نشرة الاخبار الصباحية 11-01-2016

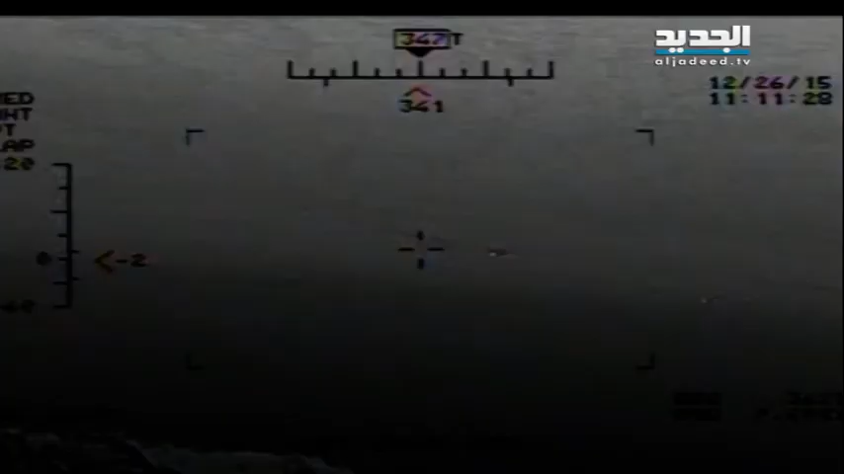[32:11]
بالأبيض والأسود قالت إن مروحية أمريكية صورته ويظهر سفينة تابعة للحرس
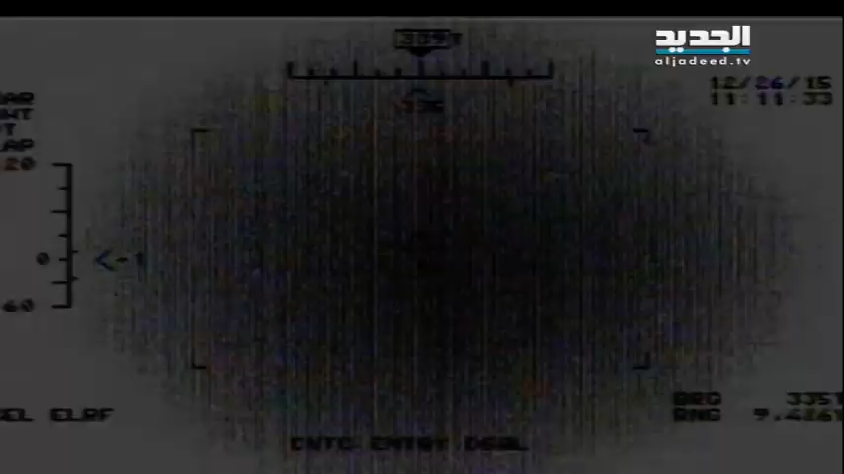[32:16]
الثوري الإيراني تطلق صواريخ غير موجهة أواخر
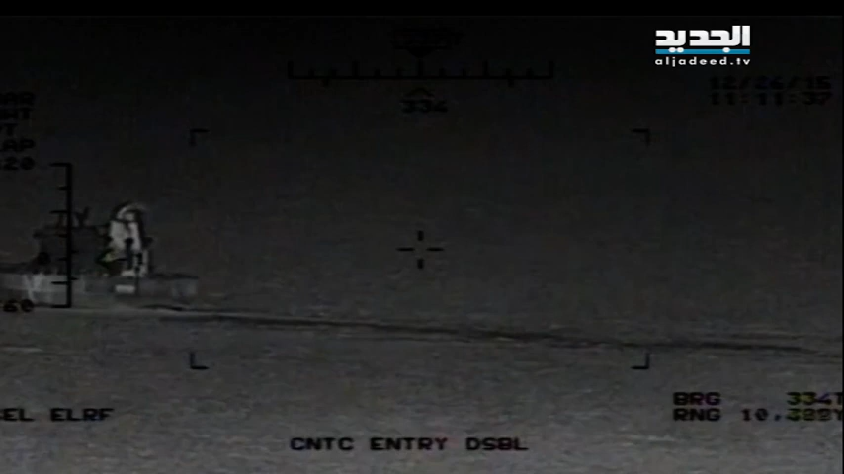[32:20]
الشهر الفائد قرب سفن حربية من بينها حاملة الطائرات الأمريكية